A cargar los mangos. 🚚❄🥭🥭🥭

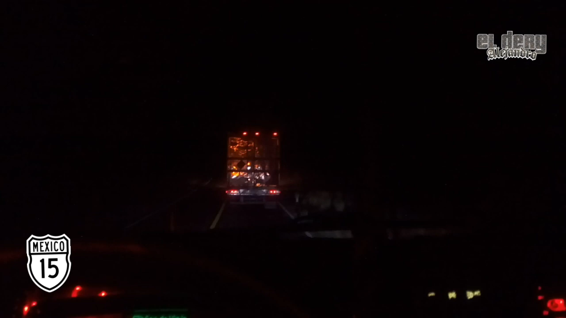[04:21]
y ahí ya le puedes dar un poquito con más de de confianza aquí aquí raya continua anda pero como no viene nadie bueno aquí empezó la la raya ponteada aquí tenemos margen de visibilidad nos aventamos este como les he dicho en este tipo de carreteras se jala diferente